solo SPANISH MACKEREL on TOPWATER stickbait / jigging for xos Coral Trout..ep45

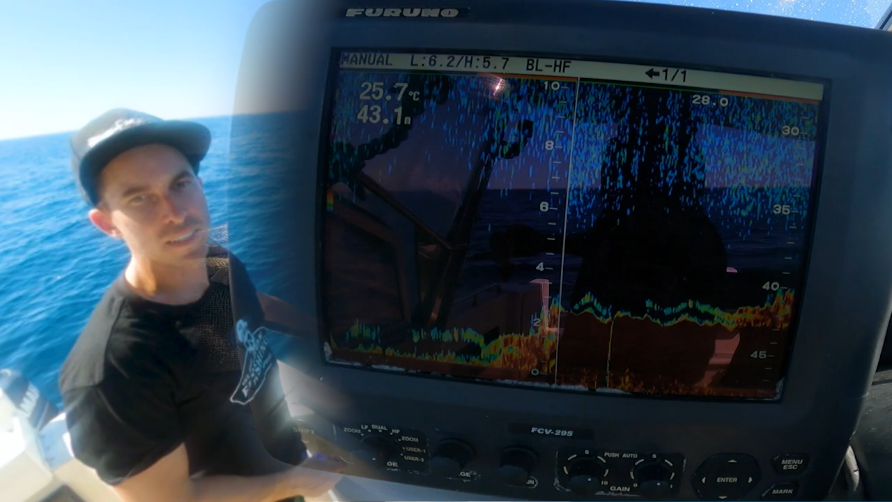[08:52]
On screen: depth 43.1 m, water 25.7°C
Looks pretty good, looks pretty good. Just dropped down the Jew Inkachu jig. Probably a bit more of a slow style jigging with this.